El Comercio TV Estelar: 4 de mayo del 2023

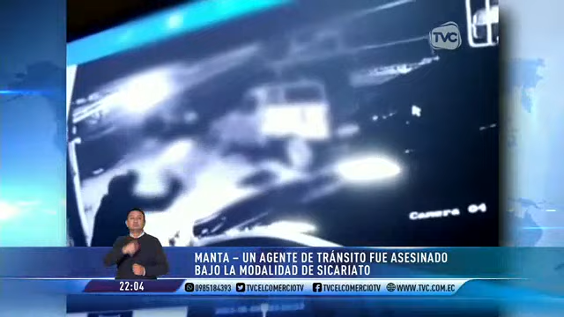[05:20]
Una cámara de seguridad grabó el ataque que un sicario ejecutó en contra de Luis Francisco Mieles Hermidas, agente civil de tránsito en Manta, provincia de Manaví.